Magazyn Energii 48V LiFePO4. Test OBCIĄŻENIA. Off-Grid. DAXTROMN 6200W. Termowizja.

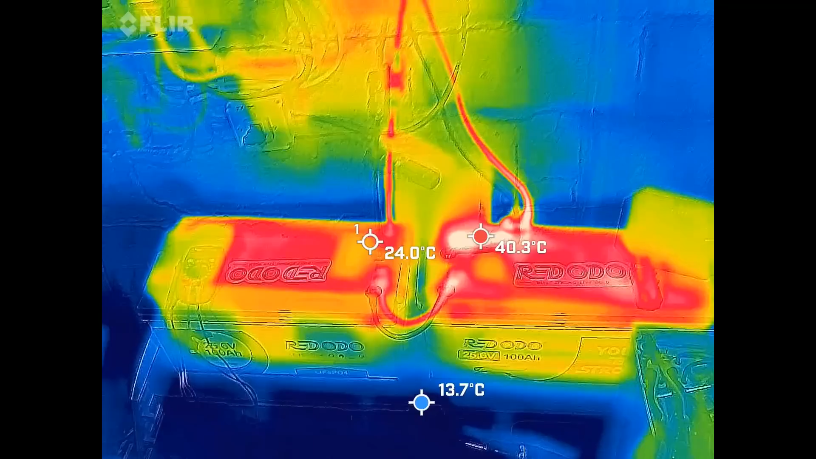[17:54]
On screen: max 40.3°C, min 13.7°C
dobra lecimy drugi pomiar bo za chwilę mi baterii braknie i będzie potestać po wszystkim a sieci
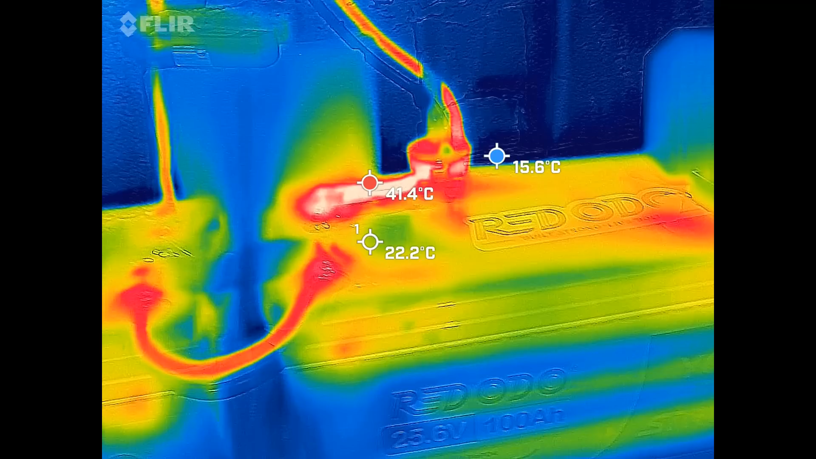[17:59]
nie mam podpiętej żeby podładować a fotowoltaika też na razie umarła także eee przy 50 amperach 41 stopni jest tutaj w tym najgorętszym miejscu co było przedtem 60